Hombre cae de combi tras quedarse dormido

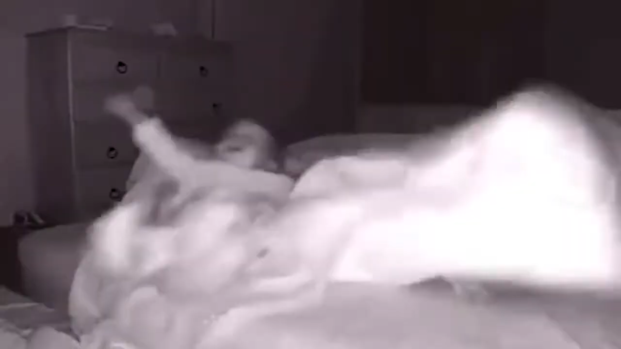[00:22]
Déjeme le platico que un padre de familia, adivine qué, pateó de forma accidental en la cama a su bebé debido a que pensó que se trataba de su perro. ¿Cómo ve? Este video ocurrió en Estados Unidos y muestra cómo a mitad de la noche el hombre sintió pues ahí como que una molestia en su pierna, cerca de su pierna, y decidió arrojarlo de la cama. Inmediatamente, pues como podemos ver, el bebé se despertó, se asustó y pues empezó a llorar porque pues se cayó al piso, ¿verdad? Pero dígame usted, ¿qué opina de esto?
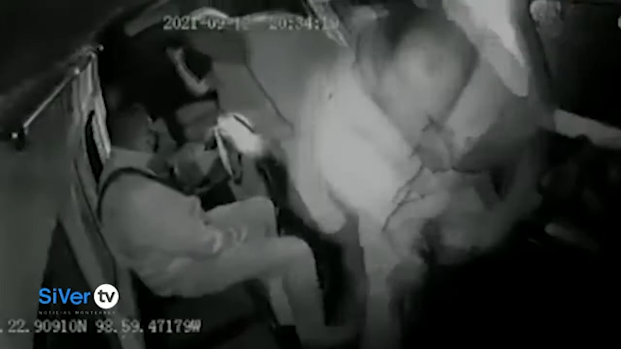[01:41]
Su acompañante, una mujer que aparentemente era su amiga, asustada, lo alcanzó a gritar y decirle, Francisco, cuidado, levántate, pero pues no pasó, no pudo evitar que Francisco se cayera y pues se cayó. Inmediatamente el chofer de la combi acudió a ayudarlo y pues se quedó con ese golpe en la cabeza, ¿verdad? Mira nada más, pero no le voy a platicar más y vamos a ver aquí un fragmentito de este video que pasó en la Ciudad de México.